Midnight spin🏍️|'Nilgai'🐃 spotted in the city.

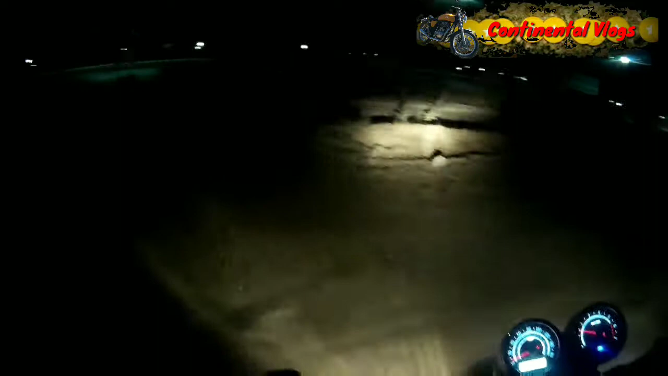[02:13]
At such a time, that could have been very dangerous. You almost expect nothing and then out of the blue, not exactly blue, the black comes. Something which you have been waiting for a long time to come on the camera. And I was expecting that in some sort of jungle or maybe some that kind of trail, but strange.
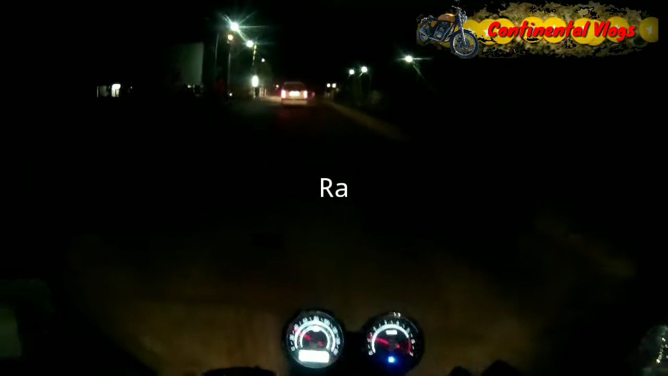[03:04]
More like a large stag than a cow. A few moments later. Many tic-tacs later.